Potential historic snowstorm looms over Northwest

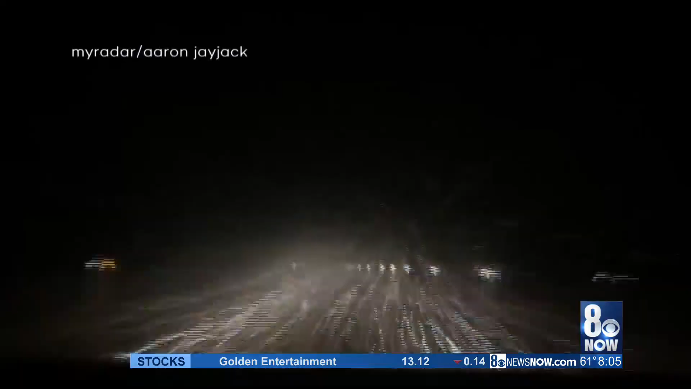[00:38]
On the road, high winds blew snow sideways, causing whiteout conditions.